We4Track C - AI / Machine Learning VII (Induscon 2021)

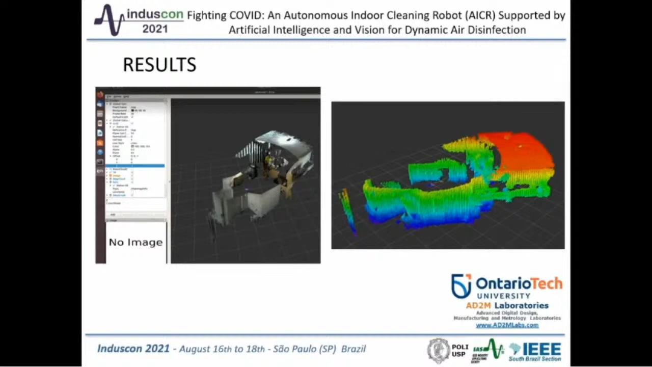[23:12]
So we can run different human detection algorithms on point clouds like this and know where humans are in the space. We also want to make sure that our filter was effective enough, and so we ran airflow simulation.